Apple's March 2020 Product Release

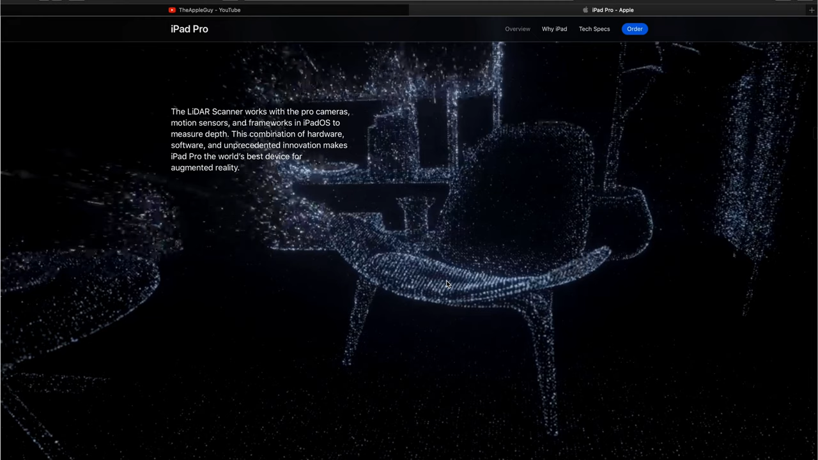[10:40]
When the iPad scans the room, and it lets you know this is how it scans the room with the iPad OS software being tuned for this new iPad.
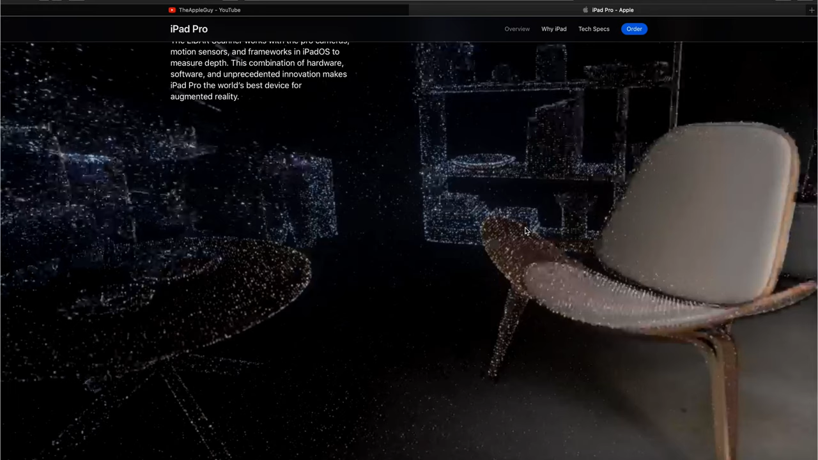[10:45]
So that's how it does it.
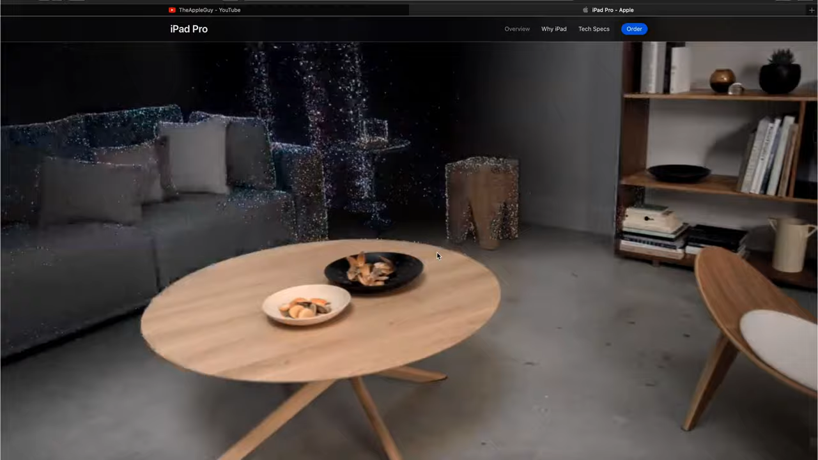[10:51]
Little individual photons go around and it scans an object. It looks like they're moving the iPad around a room, so it's scanning the chairs, the tables, the lamp, the plants, the plate,